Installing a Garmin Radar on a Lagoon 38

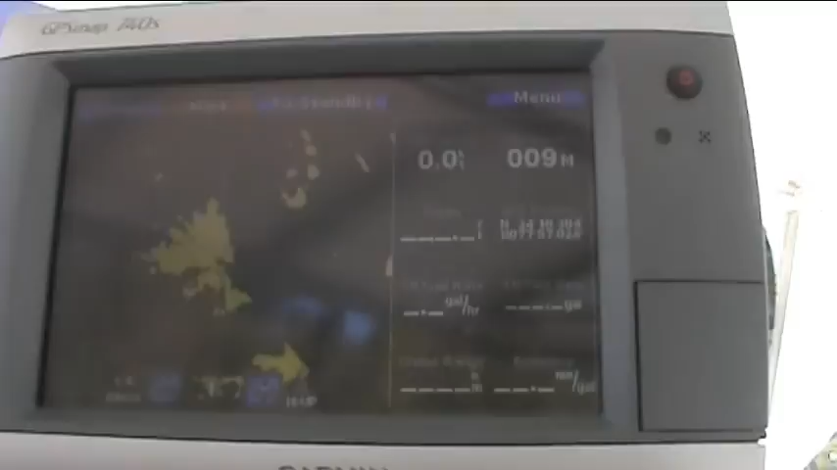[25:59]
There is our radar image. All right. So we're good to go. Everything's done.